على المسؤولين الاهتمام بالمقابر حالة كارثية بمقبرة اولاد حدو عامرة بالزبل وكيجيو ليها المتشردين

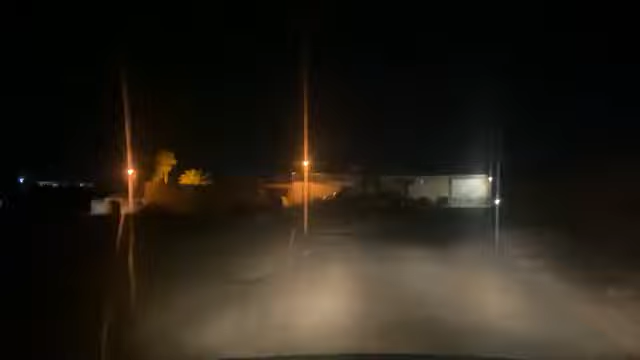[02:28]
دي السارة يقلي كشكون هنا واني يعني خاص ضروري لقوين لقوين دي الناس مسؤولة دي السلوطات عجي احنا كنشوف واحد البلاصة كلها مظلمة كلها